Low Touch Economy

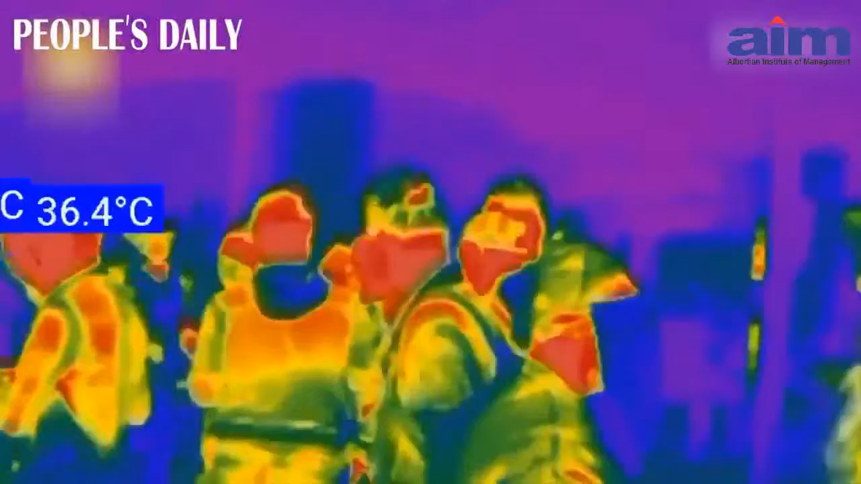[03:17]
Now police in China has devised with something like an infrared helmet that can detect the virus infected people and a loft hotel in Detroit has come out with indoor door delivery robbers.